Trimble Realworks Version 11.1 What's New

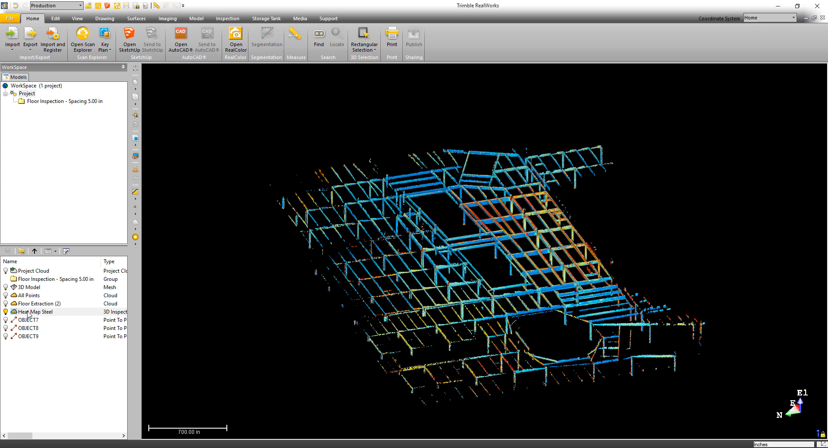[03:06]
With this release, we've given you the ability to export out that inspection point cloud as an ungridded E57 file.
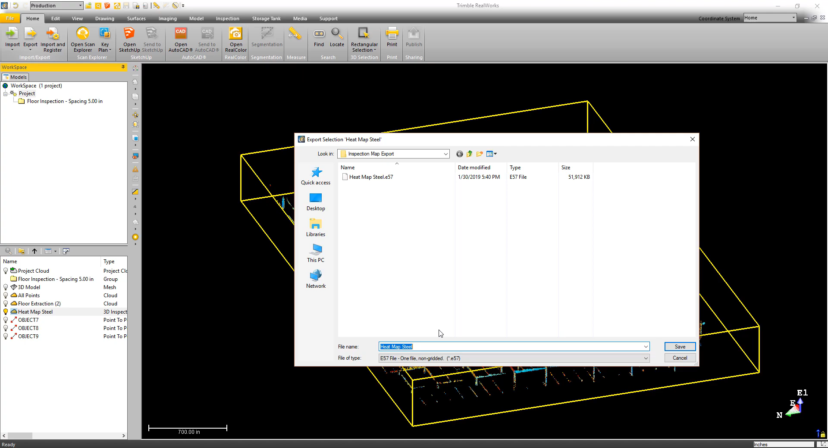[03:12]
You can see here that I've exported the point cloud out of Realworks as an E57 and brought it into Autodesk Recap.
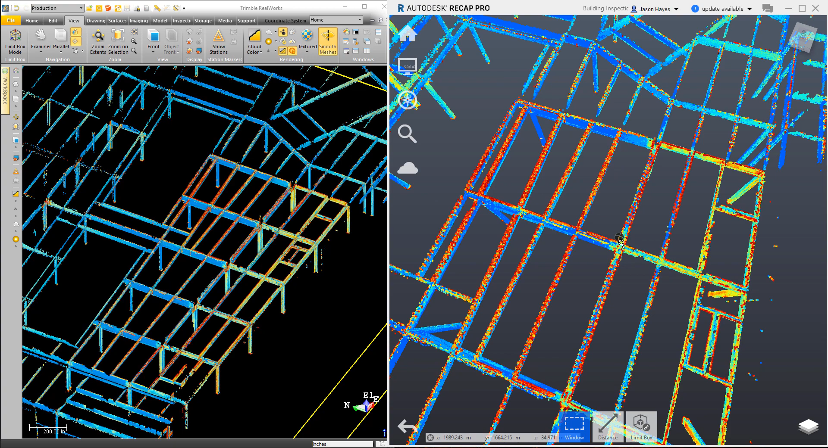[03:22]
Looking at it in the Autodesk Recap view, you can see that the point color is the same that we have inside of the Trimble Realworks view.
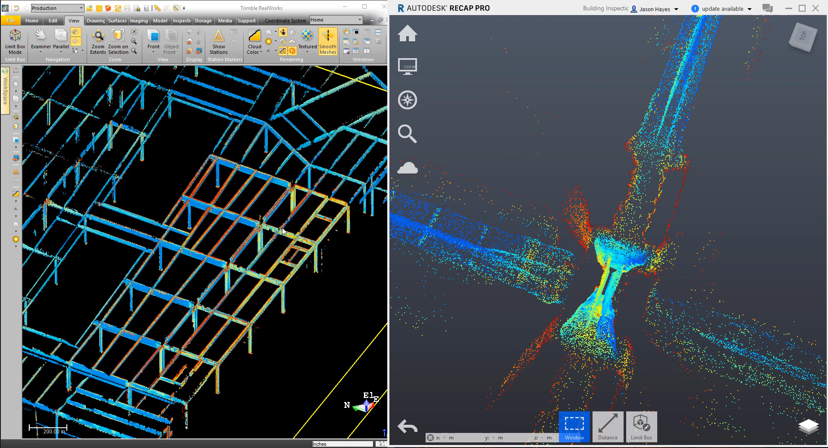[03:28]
If I zoom in on this eye beam, again, you can just see that we've got the same coloring in both softwares.
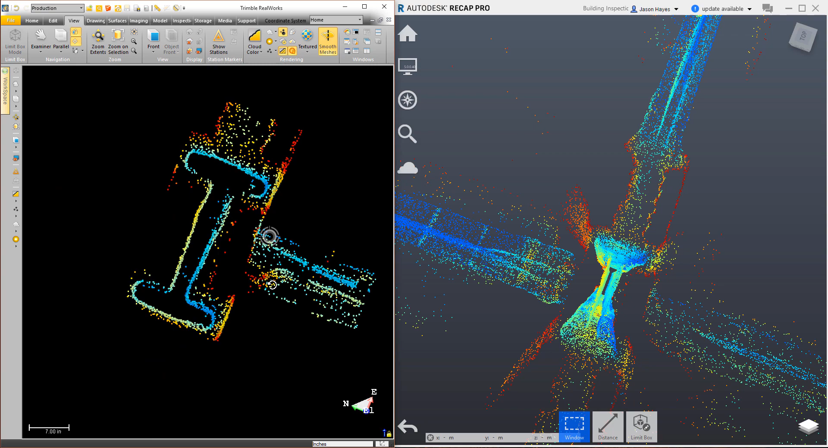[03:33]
Another tool we've improved with this release is the Publisher.
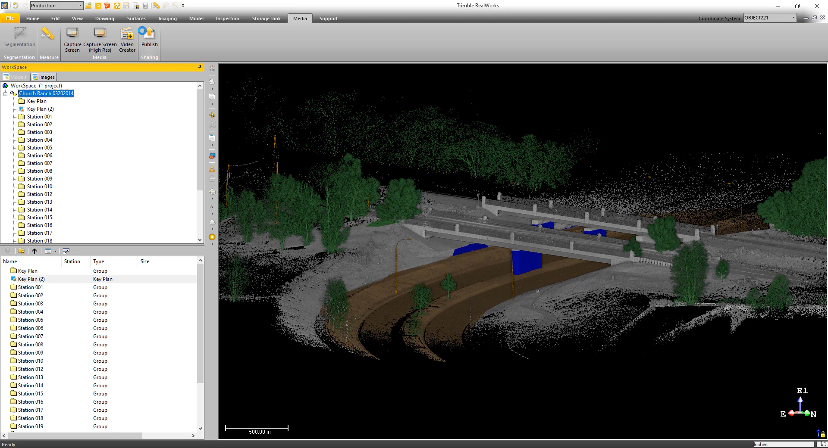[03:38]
This tool allows you to share the project data in a Scan Explorer viewer,
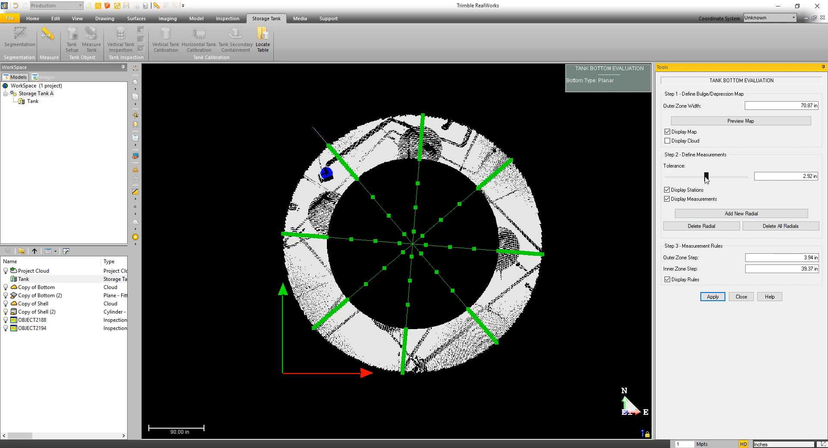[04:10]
you'll find that we've added a new bottom settlement capability to the Tank Inspection Tool. This enables you to quickly identify areas of deformation and add additional inspection points to report on any that are out of tolerance.